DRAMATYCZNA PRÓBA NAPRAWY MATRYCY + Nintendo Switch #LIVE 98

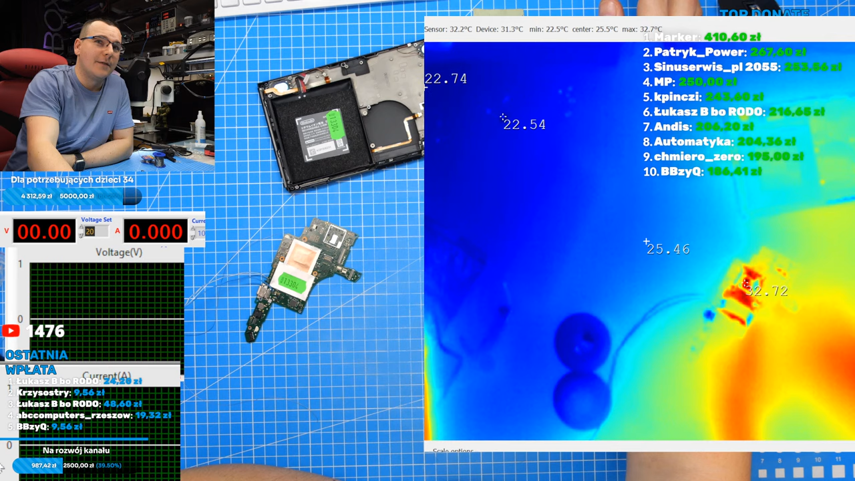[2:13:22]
On screen: max 32.7°C, min 22.5°C
Napiszcie coś od siebie. Jaki prąd? Ile voltów? No 20 to chyba za dużo. Dajmy mu ile? Władca much. Ja uwielbiam ten kolor. No widzisz, no to kto co lubi, nie? Ja z kolei jakoś jestem przyzwyczajony do tego. 0,7. 0,7 volta. 0,7 to zawsze jest dobra. 1 amper. Pyk. 400 voltów. Amper, ile elektrownia da. Dobra, dobra. Przewody masz 0,75 mm2.
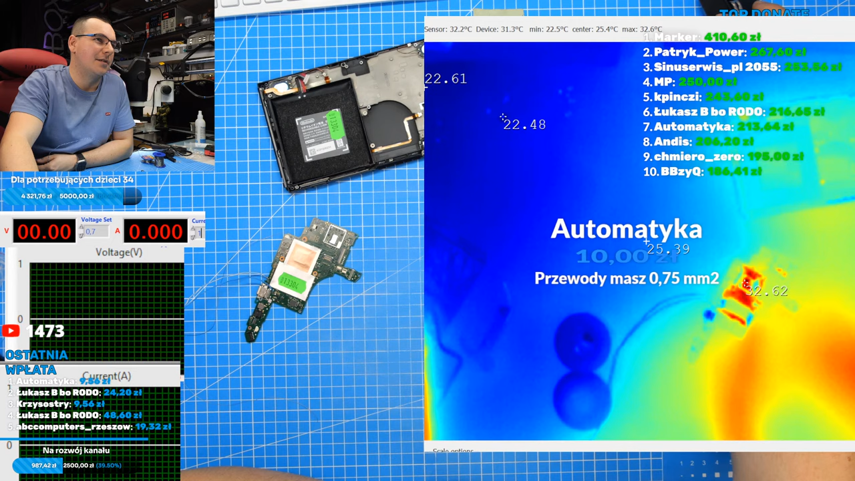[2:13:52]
On screen: max 32.6°C, min 22.5°C
Tyle powinno być? To nie, to nie są. To może z oplotem całym tyle by miał. Nie, z oplotem będzie miał więcej. Chociaż.
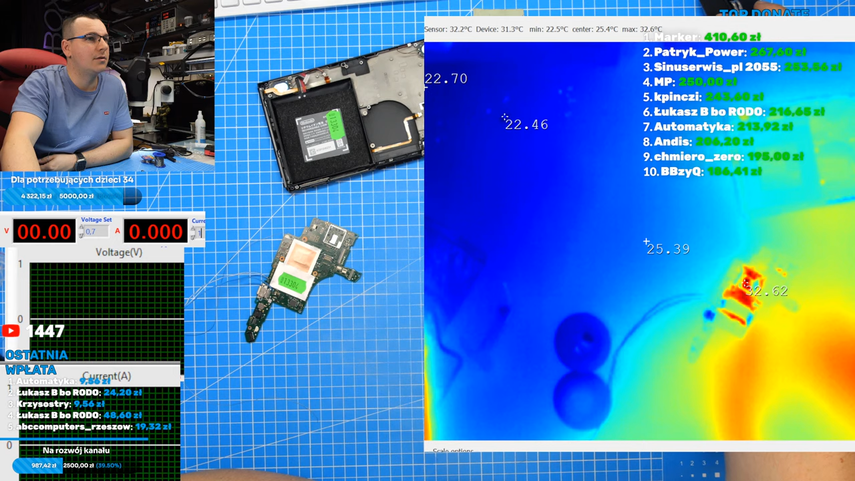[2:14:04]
On screen: spot 25.4°C, max 32.6°C, min 22.5°C
Trzeba to zmierzyć. Sprawdzę to potem. Dobra, słuchajcie, podłączamy zasilanko.
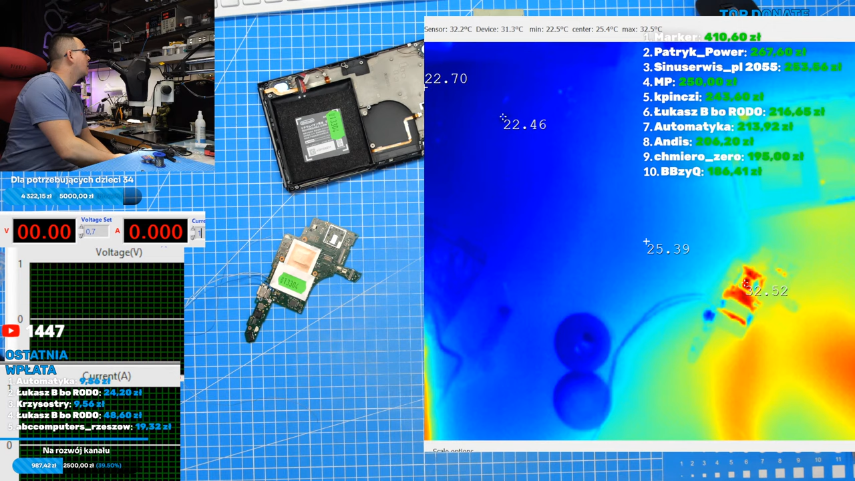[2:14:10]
On screen: spot 25.4°C, max 32.5°C, min 22.5°C
I zaraz lecimy. Pytanie. Ja obstawiam, że nie wiem dlaczego, ale procesor widzi mi się tutaj, że będzie baju, baju. No dobra. 3, 2, 1, go. O ciur. Oczywiście wszystko się odbija.
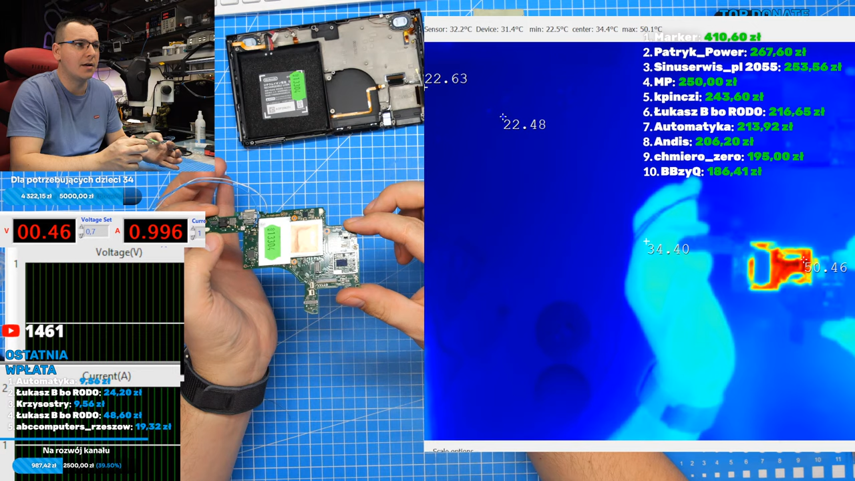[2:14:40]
On screen: spot 34.4°C, max 50.1°C, min 22.5°C
Sami widzicie promienie. Daj mu pan na zimnym na dzieciaczki, Don Króliko, Królik. Dziękujemy. U, kurde.
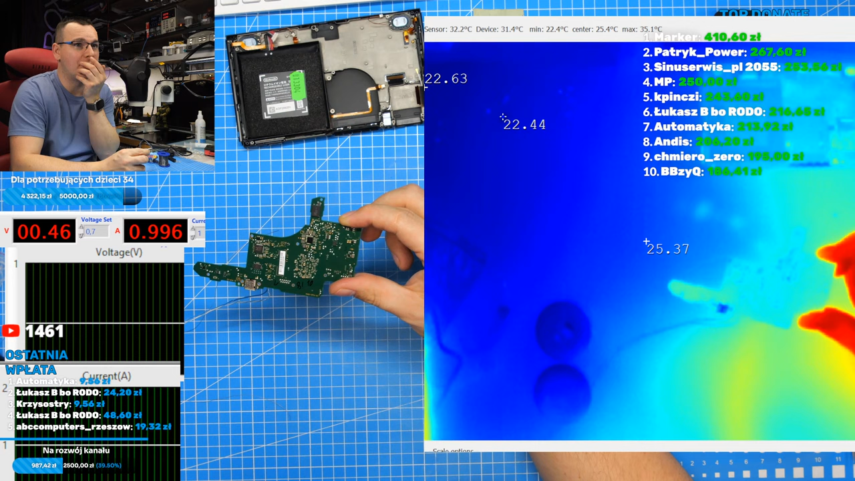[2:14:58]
On screen: max 35.1°C, min 22.4°C
Ty, tu się coś grzeje, albo to, że trzymałem łapą. Jeszcze żaba Monika i Kulfon.
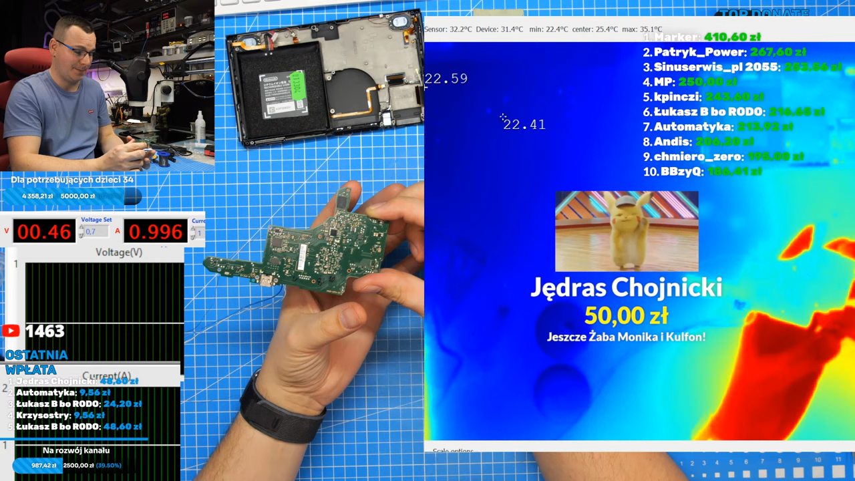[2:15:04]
Oglądałem. Skłamałbym, gdybym powiedział, że tego nie było. Oczywiście, że było. Słuchajcie, dajmy mu 2 ampery. Albo dobra, już 3. No i tu... Ej, co jest gram? Czekaj, tą kamerę sobie muszę przestawić. Chwila. Podoba mi się to, jak ona patrzy się jakoś po mongolsku.
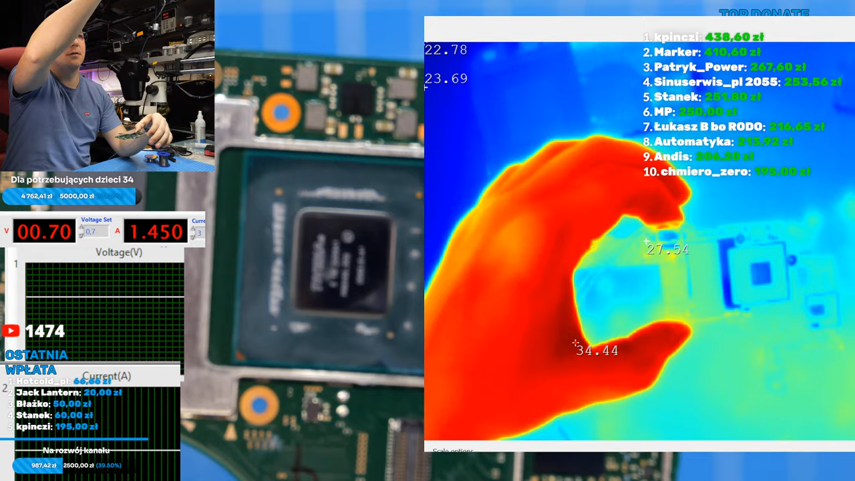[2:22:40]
Ty, no kurde, no. No grzeje się tak jakby... Ten kondensator. Znaczy, może się grzać punkt,
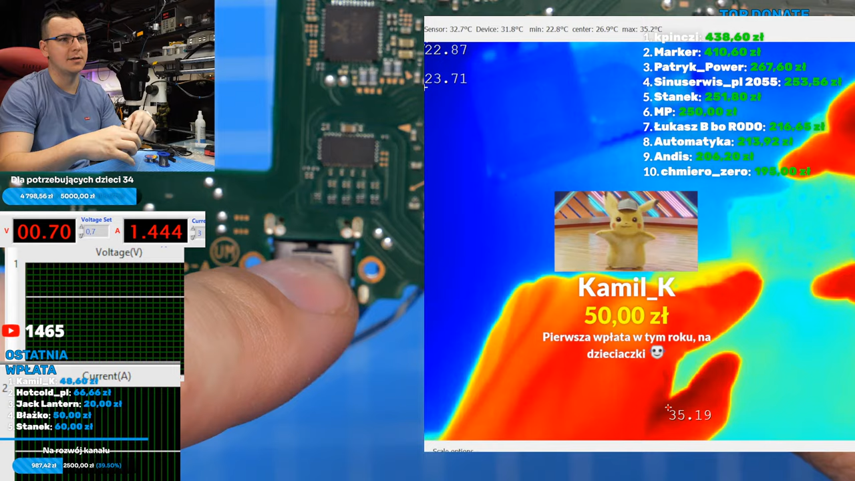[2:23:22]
On screen: min 22.8°C
wiecie, który jest najsłabszy na tej linii, więc przy bardzo dużym obciążeniu to jest możliwe. Z tej strony widać, tak jakby, patrzcie, pierwsza wpłata w tym roku na dzieciaki. Właśnie, bardzo mądrze napisane. Kto nie wpłacał jeszcze w tym roku, zapraszam. Ostatni dzień stycznia. Dobry moment na wpłatę.
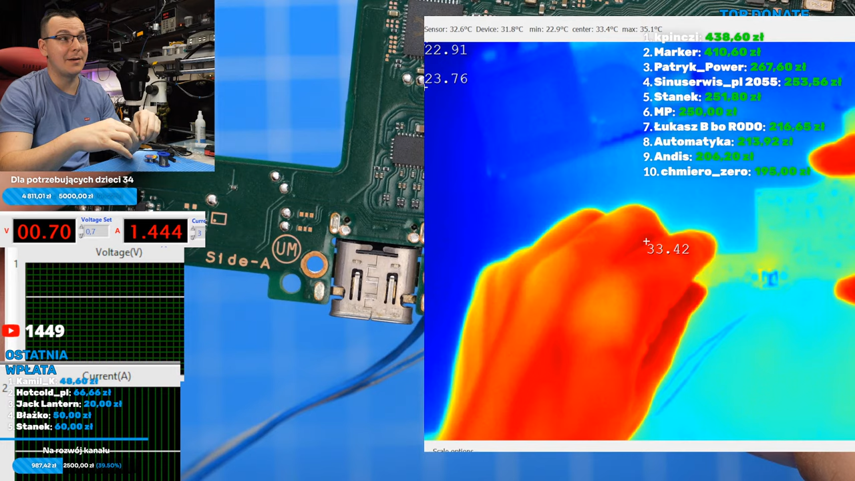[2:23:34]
On screen: max 35.1°C, min 22.9°C
A brakuje nam 189 zł. To wygląda, jakby zwarcie było w laminacie albo w gnieździe gdzieś w tym miejscu.
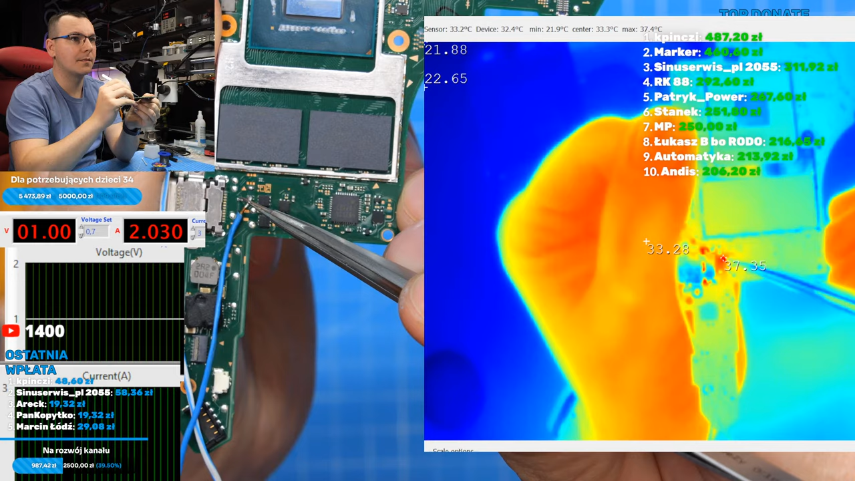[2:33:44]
On screen: max 37.4°C, min 21.9°C
Grzeje się centralnie ten punkt lutowniczy, no i tyle. Wiecie, o co chodzi? Procesor może być na takim zwarciu. W sumie trzeba zmierzyć kondensatory na procesorze. Jak na nim jest